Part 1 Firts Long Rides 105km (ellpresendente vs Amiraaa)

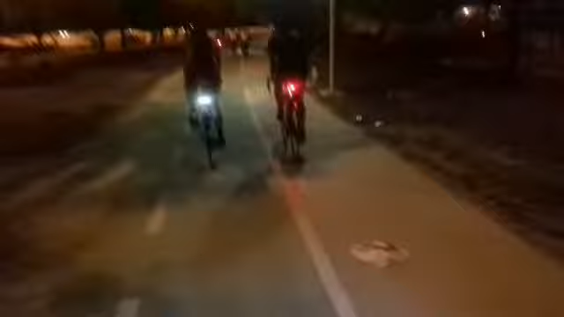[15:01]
Ayan, mga RV po gabi nila, Piper. Ayan. As a newbie, yan, MTB. Ayan, 29, pwede na. Nakasabay na konti kasi talagang iwan pa rin.